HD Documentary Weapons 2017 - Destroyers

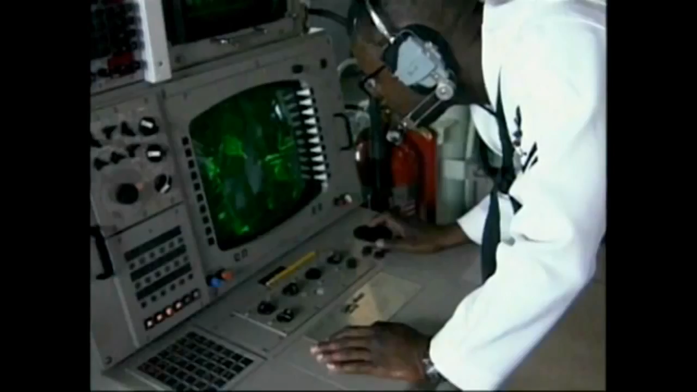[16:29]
These sensors allow it to accurately detect a target at long range and then direct the weapons to destroy it with pinpoint accuracy.
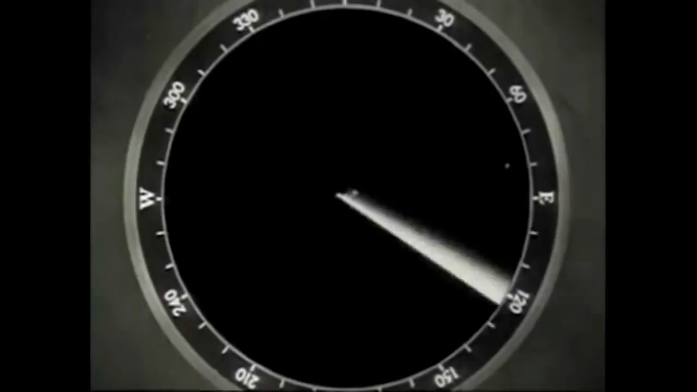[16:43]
using some of the first naval radars to come into use.